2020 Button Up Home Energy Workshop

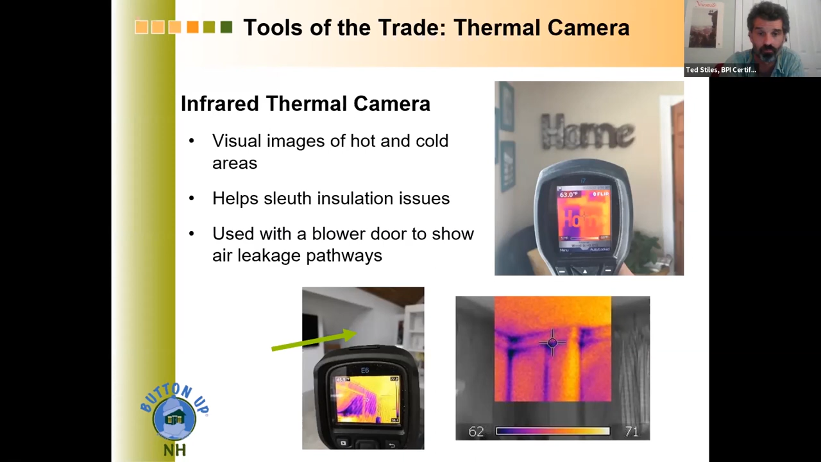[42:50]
And what you're looking at in that picture is all these freezing cold walls above his bathroom because of just a poor design of the house that caused that. And you can also use it to find your air leakage coming in because the, the, the color differences in the colors. So if you're going to get, you know, professional work done or whether you're going to do work yourself,